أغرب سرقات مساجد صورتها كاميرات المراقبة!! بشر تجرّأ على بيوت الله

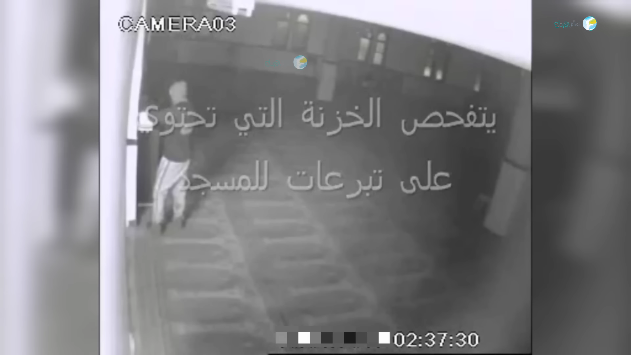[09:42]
في طريقة لفتحه هم يظنون بأنه يحتوي على أموال كثيرة الآن ماذا يفعل هذا الشخص
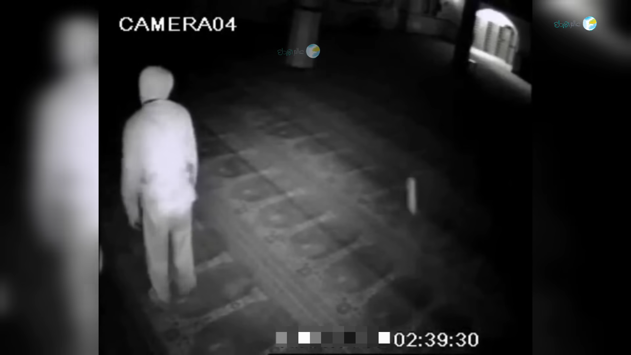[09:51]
يبحث عن تسجيل الكاميرا يعني القرص الذي تسجل فيه الكاميرا وجدوا باب صغير هناك فظنوا أن القرص موجود بداخله هم يريدون فتح ذلك الباب وأخذ القرص معهم لكي لا يتم تسجيلهم أو التعرف عليهم أو تسجيل هذه الصارقة
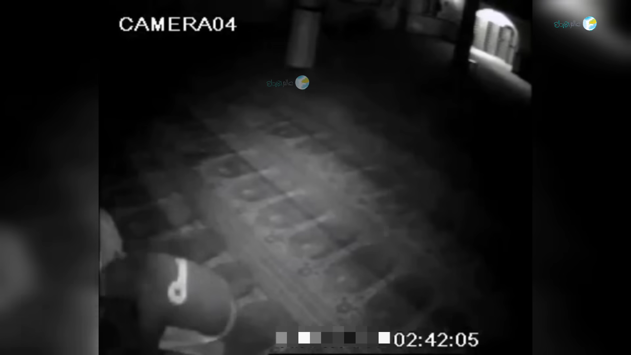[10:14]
لكن لسوء حظهم بعد فتح ذلك الباب الصغير لم يجدوا أي شيء فقرروا إكمال عملهم الذي جاءوا من أجله